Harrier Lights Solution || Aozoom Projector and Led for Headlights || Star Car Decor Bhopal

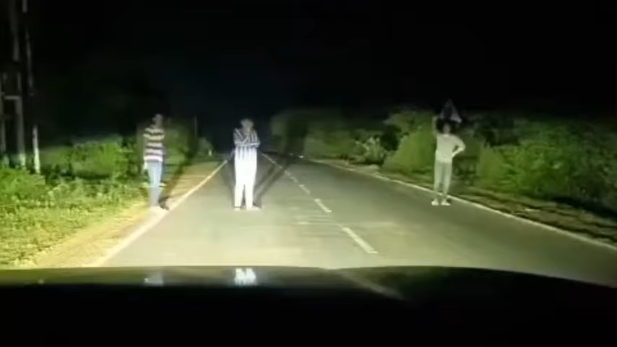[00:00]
यह हमने हैरियर के अंदर पूरा लाइटिंग का काम किया हुआ है जिसका आप नाइट इफेक्ट देख रहे हैं आई यह बताते हैं किस तरीके से हमने किया है है अई प्रेंट वेलकम टू न्यू ब्लॉग आज हमाँ पास यहां पर